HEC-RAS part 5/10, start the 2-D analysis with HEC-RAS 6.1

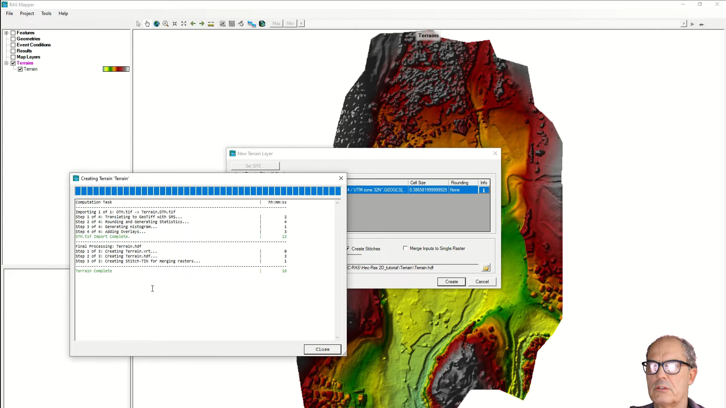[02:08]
You close it and here you can see the terrain. Now we need to be sure that our terrain is properly projected. Therefore, we download the imagery of Google Earth or Map Esri. I go on map Esri. I go on map layer. I right click on it. Add web imagery.
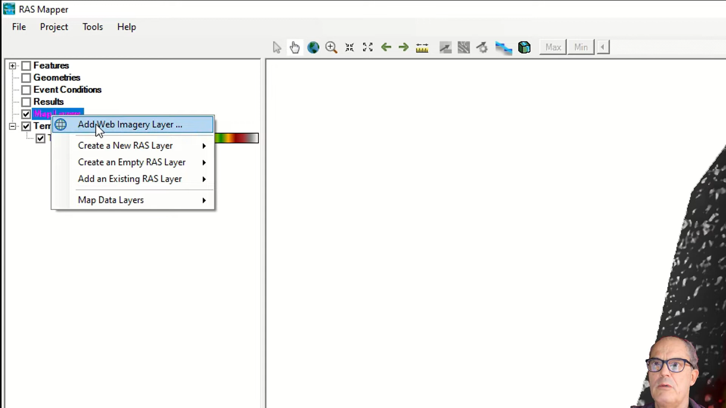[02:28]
I know that ArcGist world imagery has
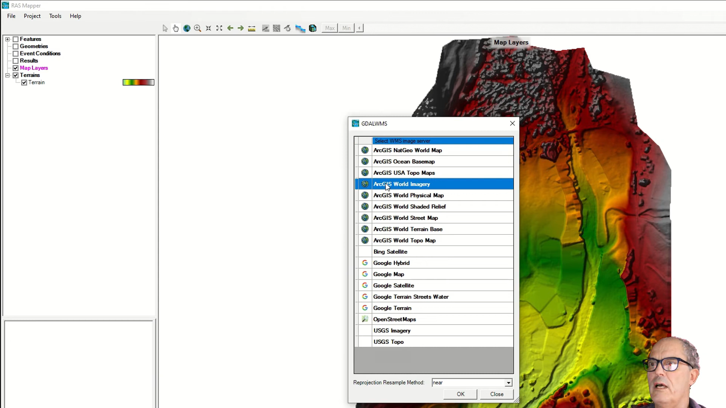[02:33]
a high quality imagery and relatively recent. I click on OK. I can see that it is properly georeferenced.
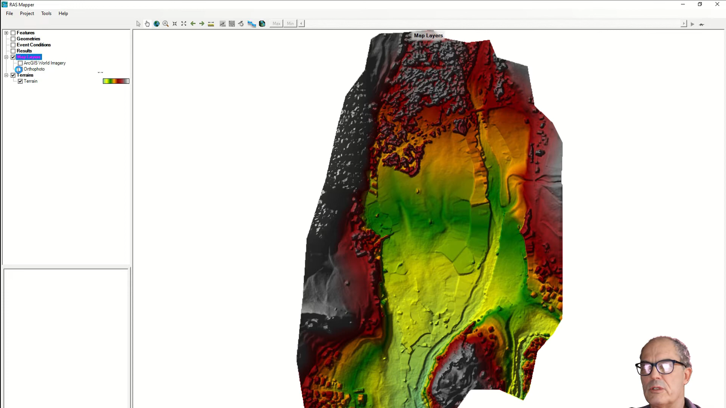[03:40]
Fine. Fine. We can start to save our project. Now we have to define our perimeter.